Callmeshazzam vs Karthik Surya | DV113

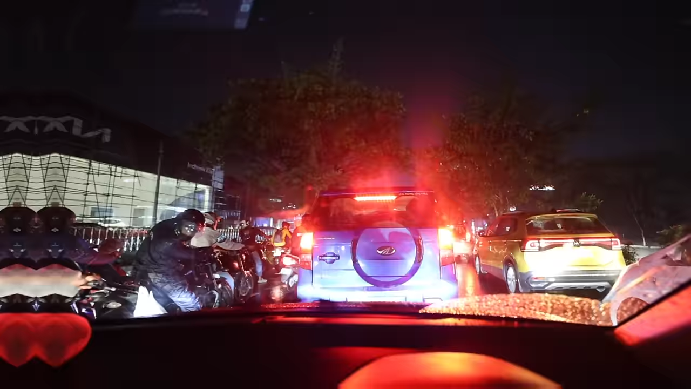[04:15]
ഗൈസ്, നമ്മള് മെറിഡിയനിൽ ഇറങ്ങിയിട്ട് 1 മണിക്കൂറായി ഗൈസ്. ട്രാഫിക് കിടക്കുന്ന ഏത് കാലത്തങ്ങ് എത്തും തമ്പുരാനെ?
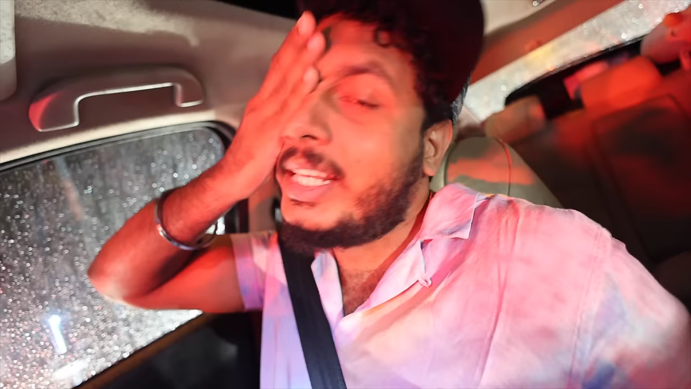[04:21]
8:30 ഗൈസ്. ഈ ട്രാഫിക്കിൽ നമ്മൾ പോയി എടപ്പള്ളി ലുലു മോളിൽ പോയിട്ട് തിരിച്ചു വരുമ്പോ എങ്ങനെ പോയാലും 9:30-10 എന്നിട്ട് പിന്നെ ഷാസിന് സർപ്രൈസും കൊടുത്ത് 11:00-12:00 ഞാൻ കിടന്നുറങ്ങും.
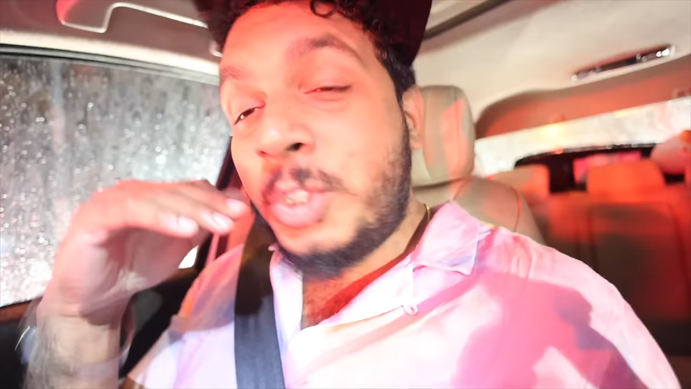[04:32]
ഷൂട്ടിങ്ങിന് ചെന്ന് കഴിയുമ്പോഴല്ല ഗൈസ് കണ്ണ് ഇങ്ങനെയാണ് ഇരിക്കുന്നത്, ബാഗി ആയിട്ട് ഉറക്കം ഇല്ലാത്തത് കാരണം. ഓക്കെ, എന്തായാലും നമുക്ക് പടപടയെന്ന് കാര്യങ്ങൾ നടത്താം.
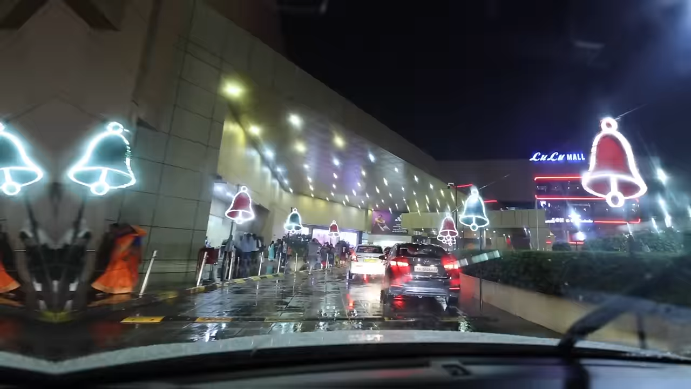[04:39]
ലുലു ഭയങ്കര ലിറ്റ് ഗൈസ്, ക്രിസ്മസ് മൂഡിലായിരിക്കുകയാണല്ലോ. വാലി പാർക്കിങ്ങിലൂടെ പൊങ്കാലയാണല്ലോടാ. ഹലോ ബ്രോ,